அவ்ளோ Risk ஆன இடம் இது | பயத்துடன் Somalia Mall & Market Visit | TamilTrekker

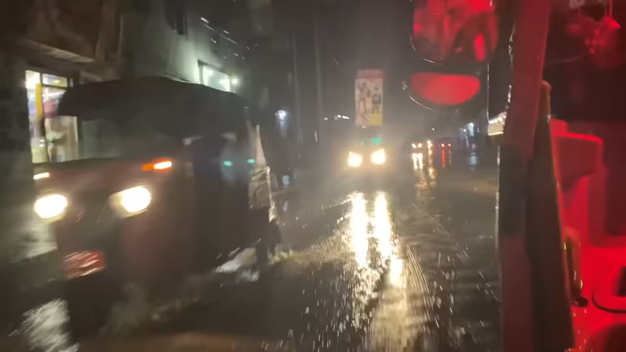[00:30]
அது இல்லாமல் சோமாலியா ஃபுல்லாக ஏகப்பட்ட ஆட்டோக்கள் இருக்குது, எல்லாமே வந்து சிவப்பு கலரில் தான் இருக்கும்.